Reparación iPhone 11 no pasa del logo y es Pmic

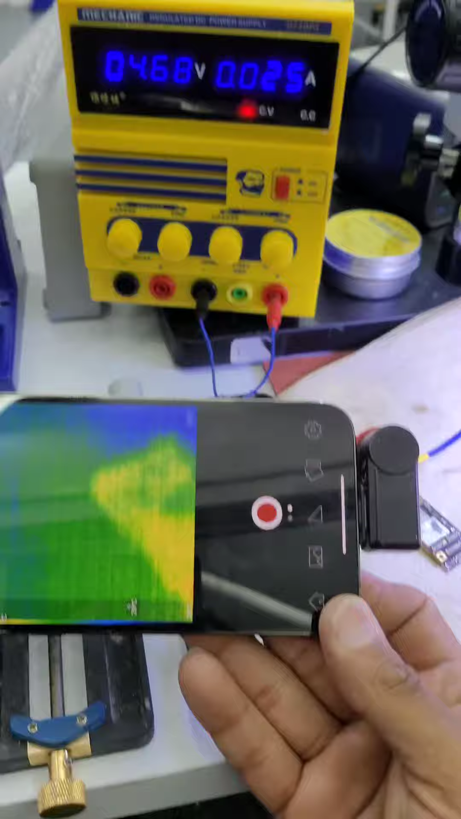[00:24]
se apagó pero el equipo sigue consumiendo pero no vuelve a despertar trato de ver con la cámara térmica en la parte superior de la oa y no logro encontrar,
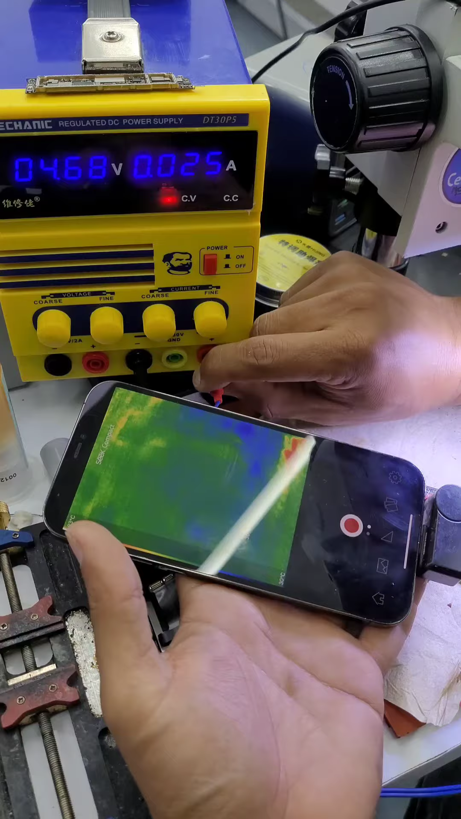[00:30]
luego separo las caras y analizo si encuentro algo separado pero solo